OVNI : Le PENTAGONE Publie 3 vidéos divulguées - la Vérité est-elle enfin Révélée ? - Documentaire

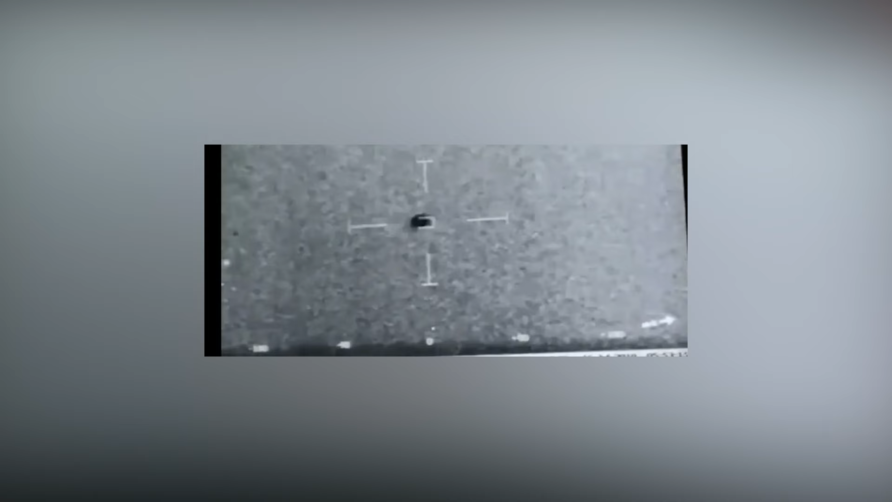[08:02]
Ils ont décrit un petit objet blanc ressemblant à un tic-tac, se déplaçant de manière rapide et imprévisible, sans traîner de fumée, ni signe évident de propulsion.